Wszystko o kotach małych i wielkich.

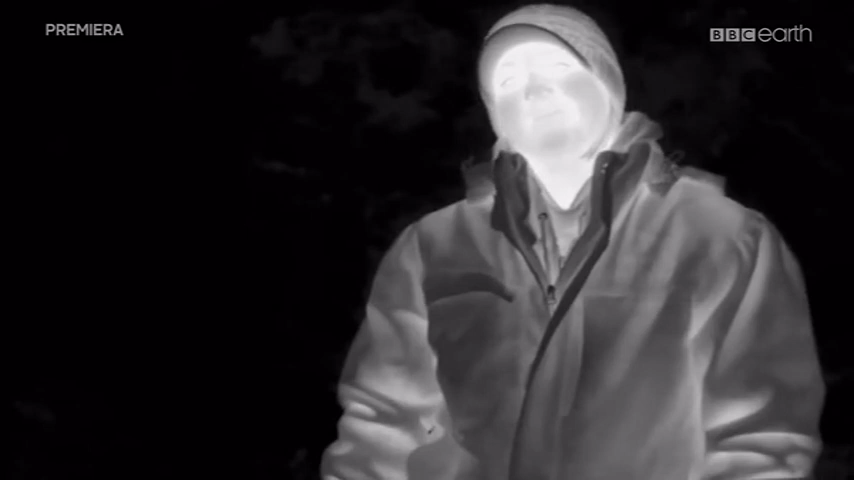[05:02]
Kamera termowizyjna pokazuje, jak dobrze Heather jest zabezpieczona w swoim ubraniu.
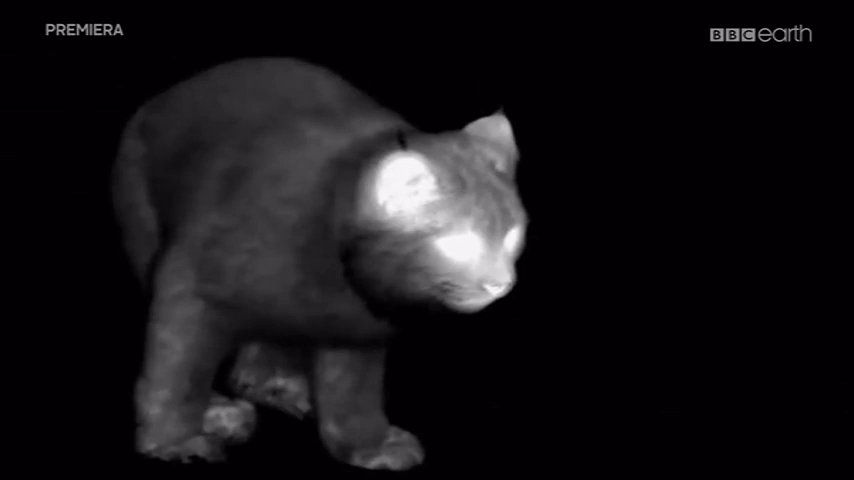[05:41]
Futro rokoj jest tak gęste, że ciepło traci tylko w miejscu, gdzie ma oczy i uszy. Gruby kołnierz wokół szyi, widzimy go w czarnym kolorze, utrzymuje dodatkową ciepłotę głowy.
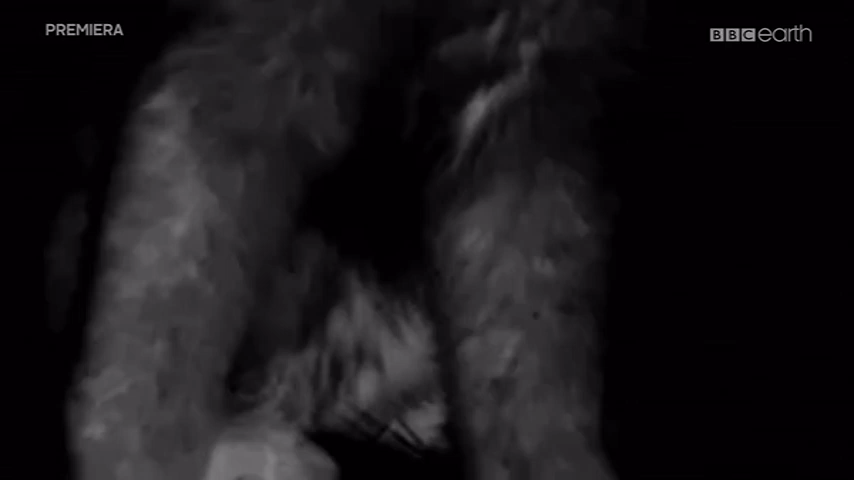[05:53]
Kiedy porusza się w głębokim śniegu, liczą się jego łapy.